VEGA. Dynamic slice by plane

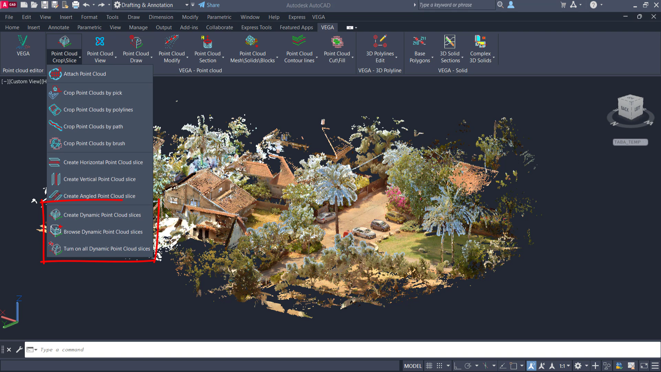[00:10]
In this video, we will talk about a unique and very powerful toolkit of tools that the VEGA program has. Tools for creating dynamic slices for point clouds and working with them. There are several ways to create dynamic slices. Each of them is designed for certain tasks of working with point cloud. In this video, we will look at the first one, which is called Create Dynamic Point Cloud Slices by Plan.
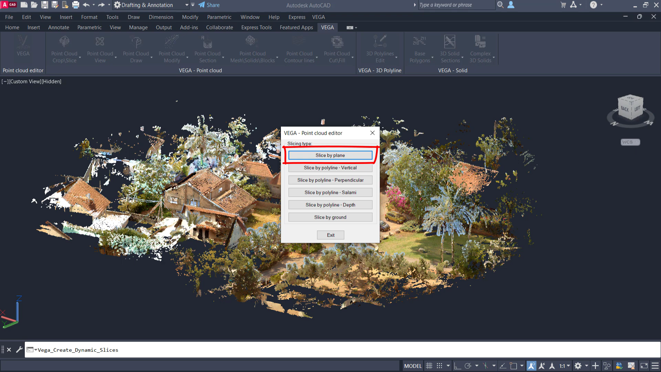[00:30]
Links to other videos with the rest of the commands in this toolkit can be found below this video.
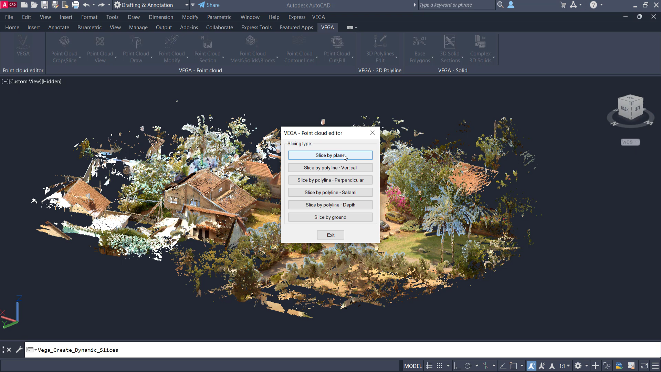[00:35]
And so, create dynamic point cloud slices by plan. Now we are going to create dynamic point cloud slices that will look like a layered cake. There are two parameters in this command: the distance between slices and the width of the slice. If we consider the analogy of a layered cake, the first parameter is the thickness of the dough plus the thickness of the jam, and the second parameter is only the thickness of the jam. We set the distance between the slices.
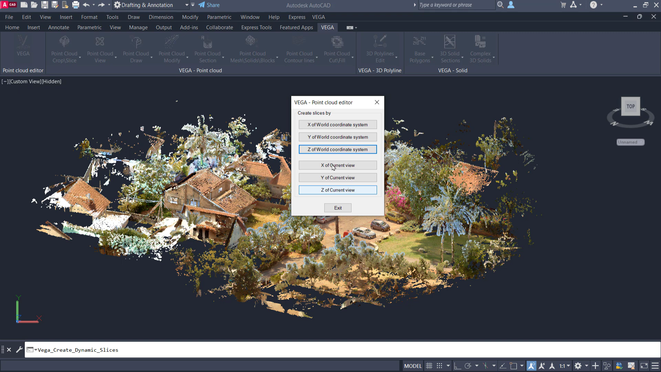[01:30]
We can make slices on the X, Y, or Z of world coordinate system, or on the X, Y, or Z of the current view. This makes it possible to make slices in any direction. Now I'm going to use the Z of world coordinate system. We select point cloud. VEGA shows me a side view so that the slices will be created from top to bottom. This is the side view of my point cloud.
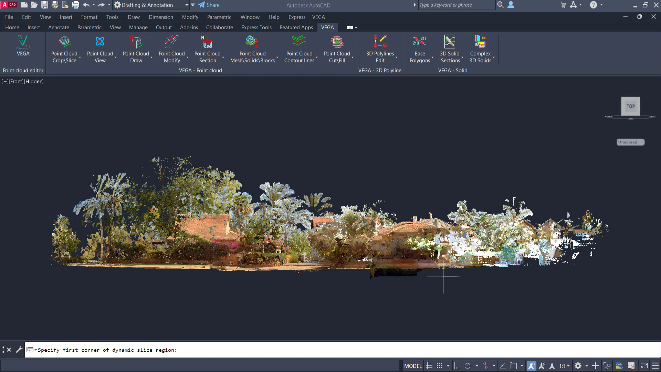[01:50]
Notice what I am about to do. I am selecting a rectangle, inside of which VEGA will make slices according to the given parameters.
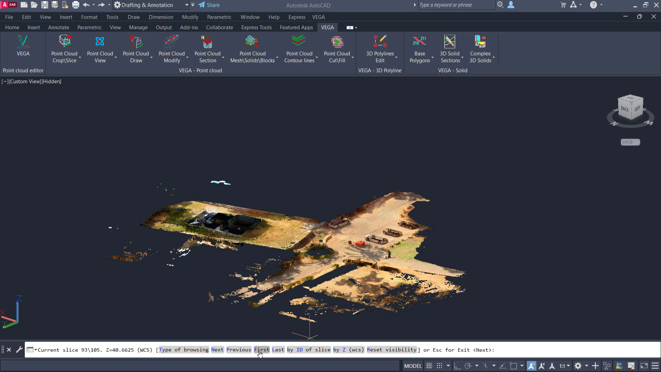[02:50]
We will talk about type of browsing a little bit later. Preview. Next. First positions the view on the first slice. Last on the last. Note that when I was on last, everything disappeared.
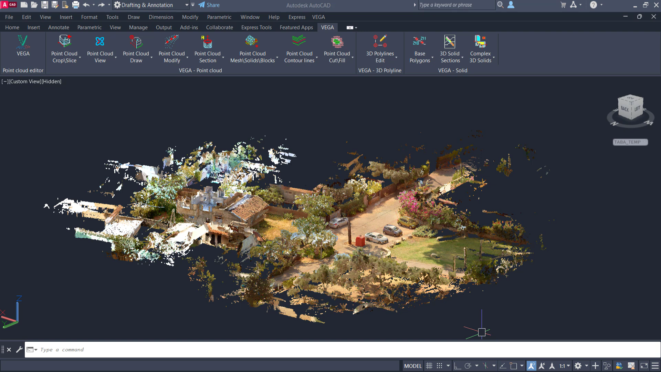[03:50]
We've positioned ourselves on that slice. We'll talk about the type of browsing function in another example. But now I want to show you how to work with combined dynamic slices. What this means. Let's go back to the state where we see the entire point cloud and set the view to the top. I want to make everything appear at ground level, except for this house and this tree.
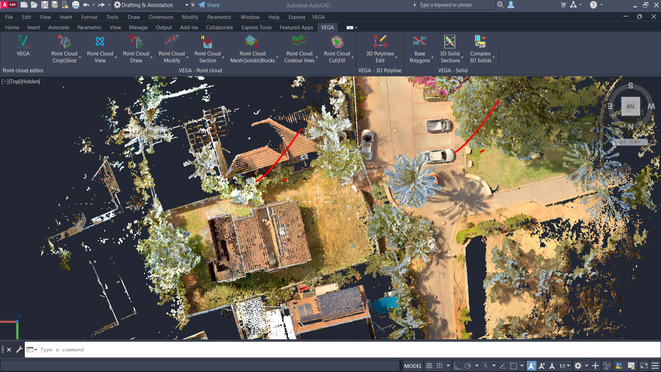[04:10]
We change the transparency to make it easier to see and draw polylines around the house and the tree.
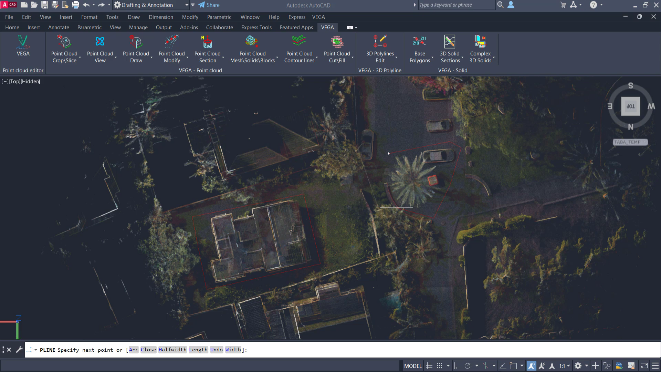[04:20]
Let's go back to the transparency value. We execute the command crop point cloud by polylines.
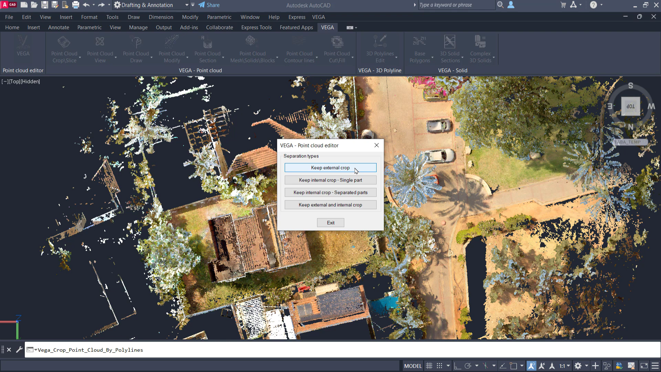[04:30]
You can see how this command works in the video about creating crops in VEGA. I choose the type external and internal crop. And as a result, we have three point clouds: a point cloud for the whole area, a point cloud for the tree, and a point cloud for the building. Let's run the command create slices by plan again. To make it work a little bit faster, we will set the number to 0.3 instead of 0.2.
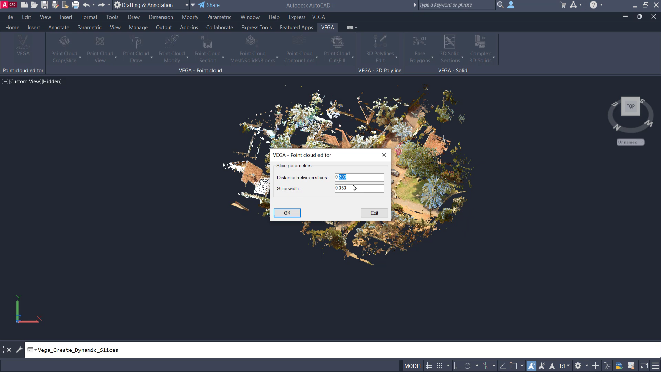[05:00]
Note that I have selected 3-point clouds at the same time. This is very important so that the slices are on the same level.
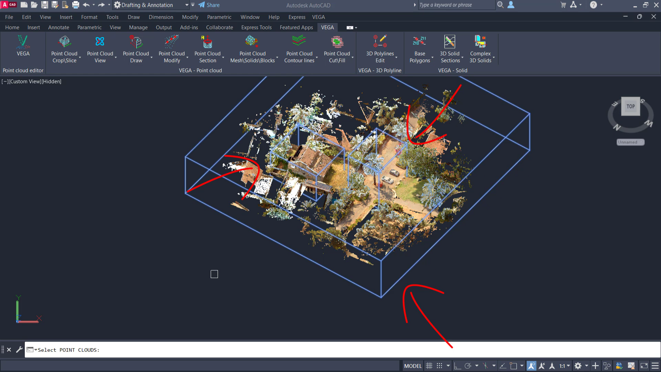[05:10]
I select the rectangle where the slices will be made.
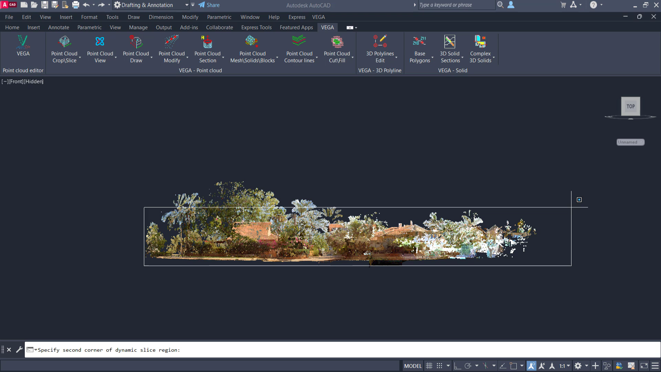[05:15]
Notice that VEGA makes the slices for 1-point cloud first.
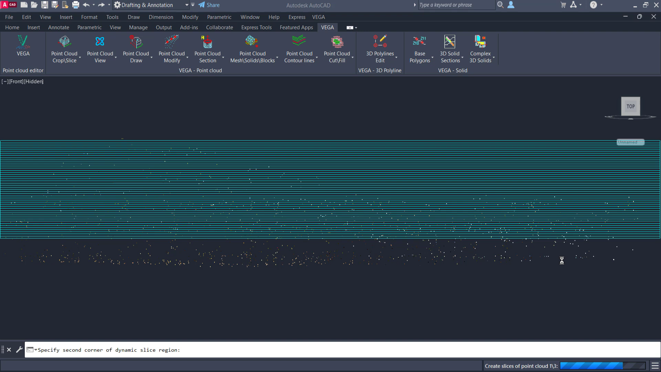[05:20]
Then it makes the slices for the 2-point cloud. Then VEGA will do them for the 3-point cloud, and all of them will be on the same levels.
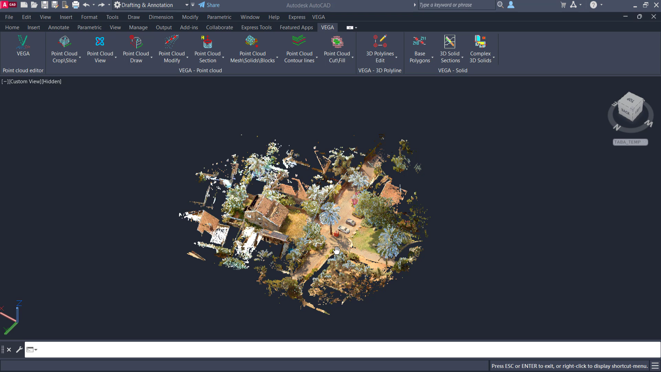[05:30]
Let's run the browse command and select only 1-point cloud. Notice what happens.
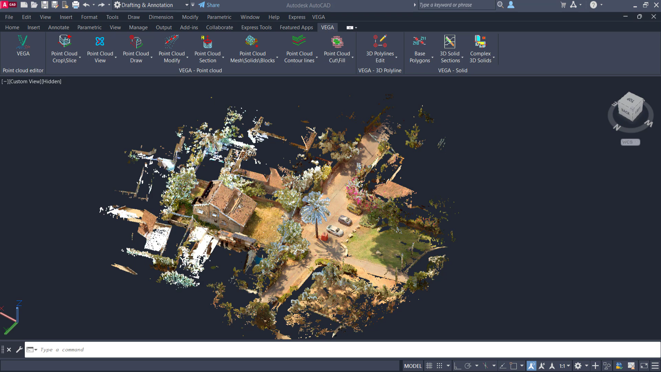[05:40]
Everything around except the building and the tree will be lowered. We can get almost to the ground.
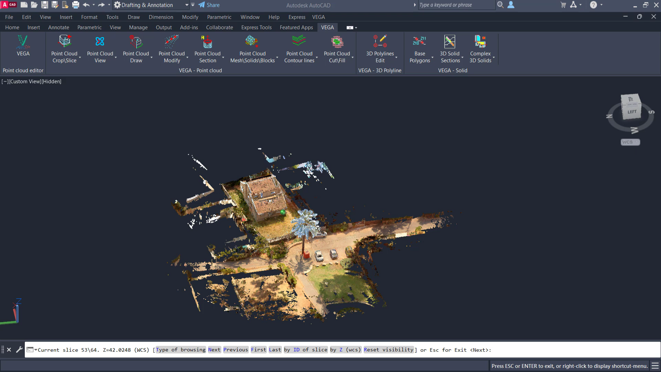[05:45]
Drawing maps, drawing curbs, inserting symbols will not be described in this video. These topics will be covered in other videos. Now we're going to change the state of the dynamic building slices.
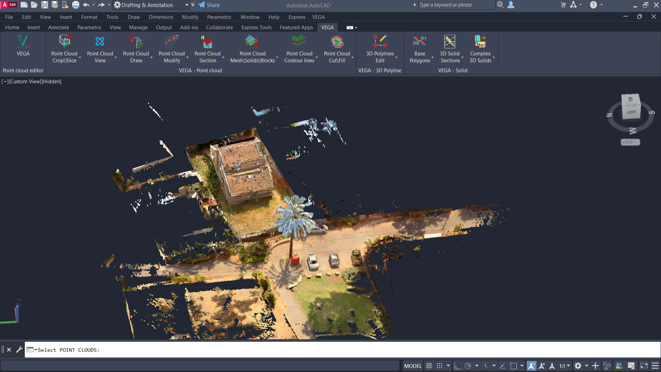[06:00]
We start the dynamic browser and lower the building. I can lower several point clouds at the same time.
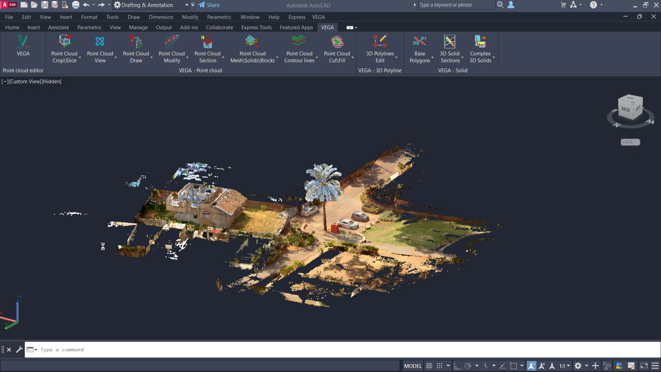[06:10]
Let's go back and we'll lower the tree and the building at the same time and everything around it will stay in place. Let's see how this works.
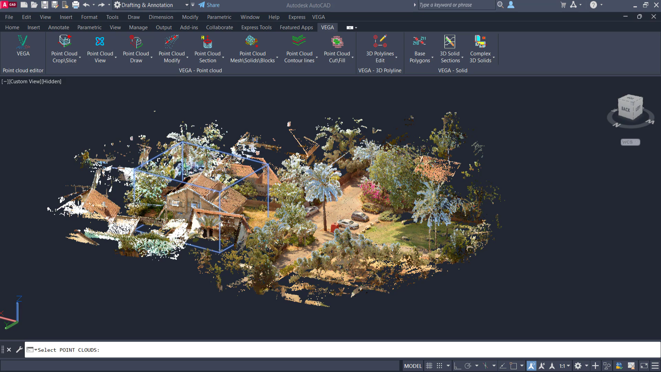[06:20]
This is a simple, but very powerful tool that provides a lot of different possibilities for using point cloud in AutoCAD. Let's take a look at another feature of this tool. We're going to look at it in another example.
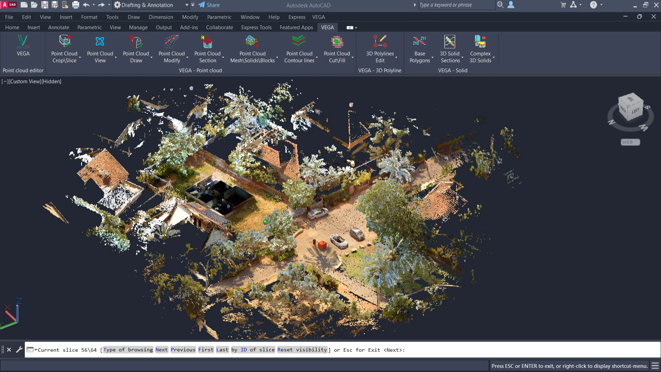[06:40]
We're going to do a floor plan of a building. Let's take a look at this office. Let's run the command and set the slice spacing to 0.1 and the slice thickness to 0.01.
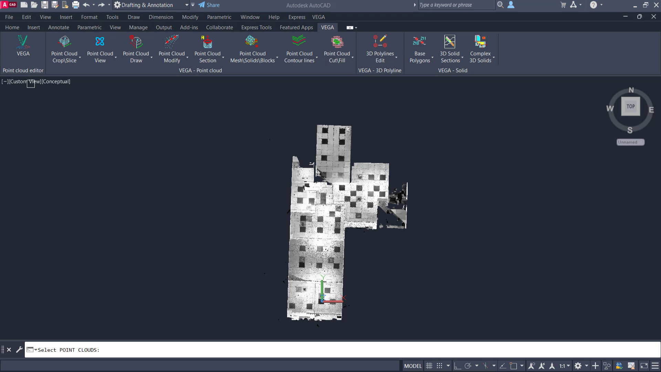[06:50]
Create a layered cake.
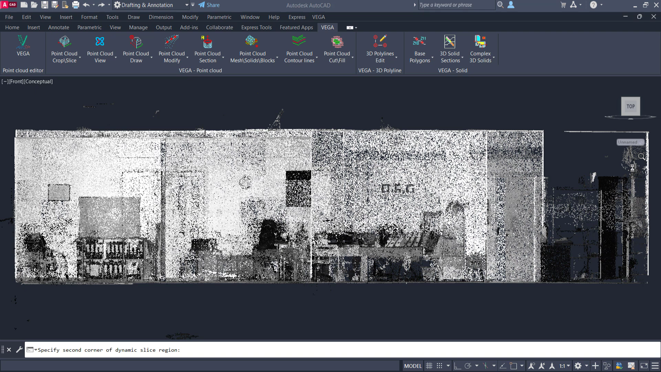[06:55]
If we now look at our office from the side,
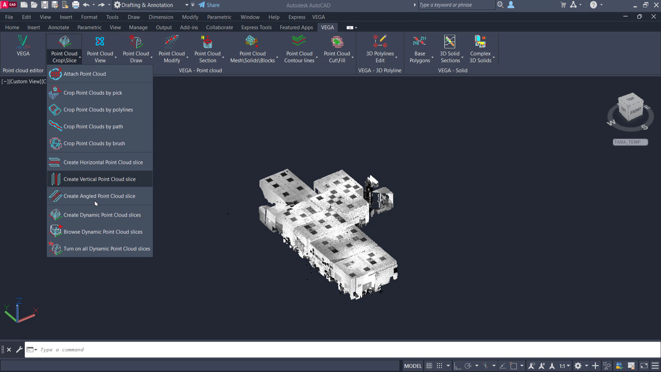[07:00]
we can, using a browser, gradually cut from the roof slice by slice to open up the building. Now it's time to talk about the type of browsing feature.
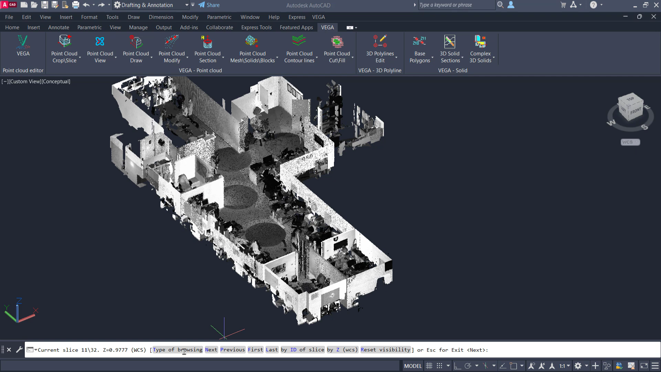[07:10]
The default setting is from last to current slice.
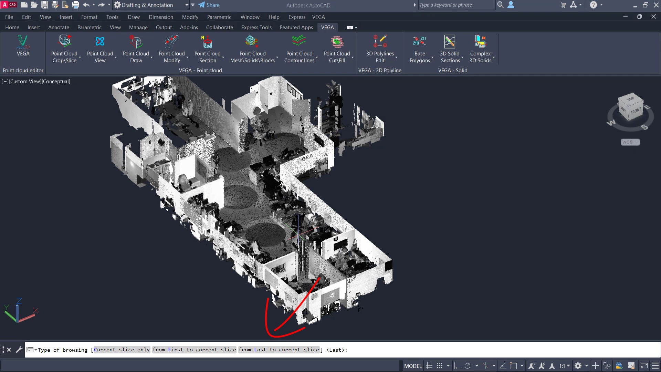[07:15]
That means I go from the top to the bottom. If I set it to from first to current slice,
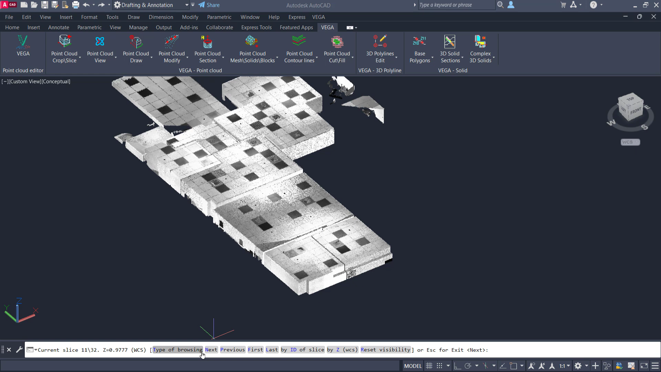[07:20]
then we go from bottom to top.
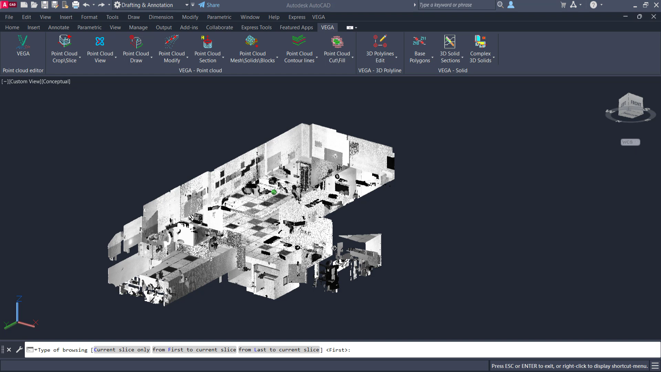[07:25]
Accordingly, we can look into the building from the bottom. Now we will talk about the value, current slice only.